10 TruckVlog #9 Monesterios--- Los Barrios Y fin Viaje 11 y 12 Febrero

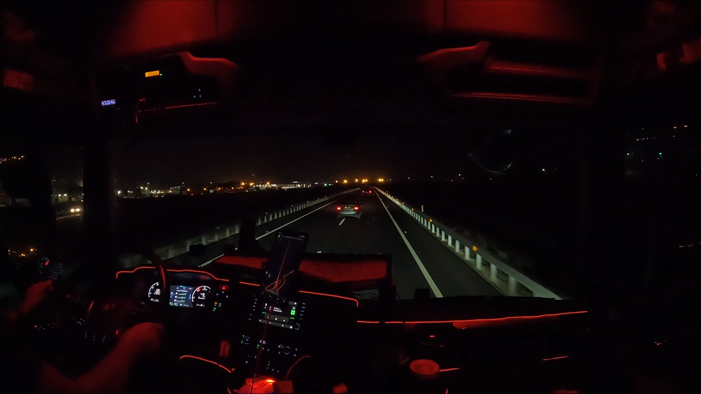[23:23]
Los de Icoprimo son, en eso son más lentos que... Recalculando el recorrido. ¿Veis? Ya pone ahí. Son más lentos que Tontón o que en Garmin, porque claro, pues, las cartografías que utilizan esta gente de Tontón y Garmin, creo que es de telearla, y esto están actualizando constantemente porque es su trabajo. Ya veis, ¿no?
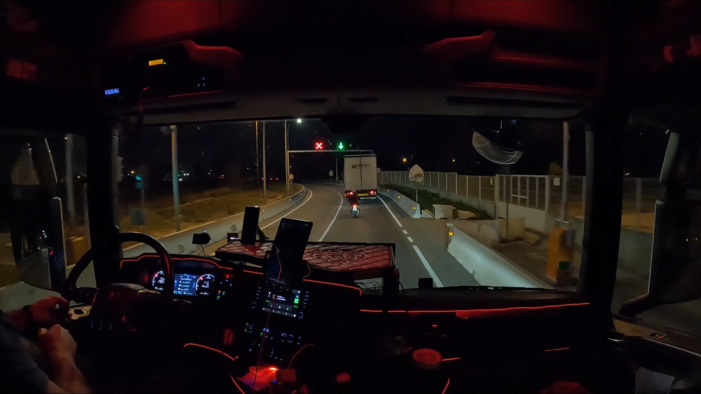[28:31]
adelante. Es la rotonda. Copero es, ¿no? Algo así, ¿no? Hace militar Copero. Ahora lo veremos cuando pasamos por delante. Sí, base Copero. Ahí está, ahí en el cartel, base Copero, en la base militar.